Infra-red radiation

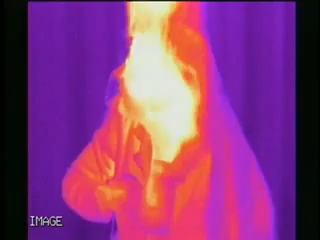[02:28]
And infrared radiation is actually a measurement of temperature.
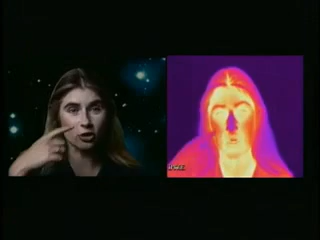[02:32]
Places on my face that are cold, like my nose, appear dark in the infrared camera, because they're giving off less infrared radiation. And places that are warm, like my mouth, or the hair next to my head, are brighter because they're warmer. You can even see my breath and my nose if you look carefully. And this is an ice cube.
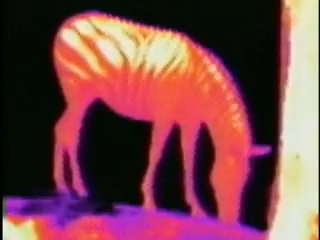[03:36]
How about elephants? What about a polar bear?
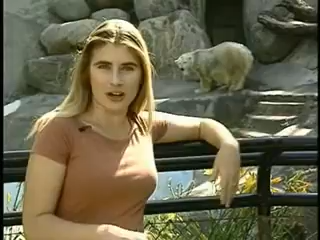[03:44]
How about a rhinoceros?
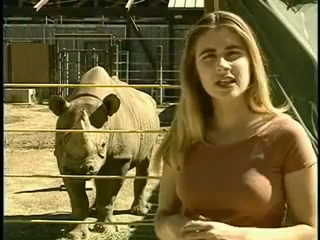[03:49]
Check out the horns. A cat. Notice the infrared footprints.
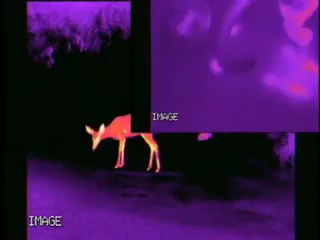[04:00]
Deer in the dark. A helicopter. Notice the plume of heat from the engine.
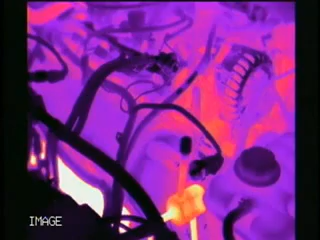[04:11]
Infrared light also has a lot of really interesting properties that visible light doesn't have.
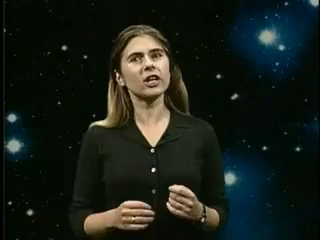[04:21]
For example, it can often pass through things that block visible light entirely.
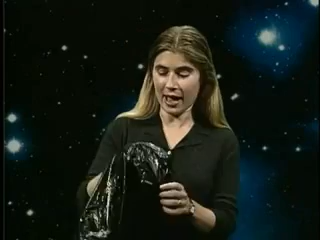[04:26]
I have a black plastic bag, and as you'll notice, you can't see through it at all.
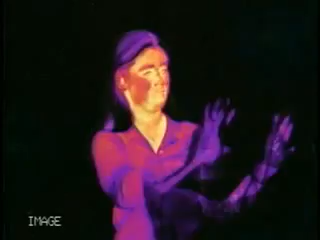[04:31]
But with an infrared camera, there's no problem.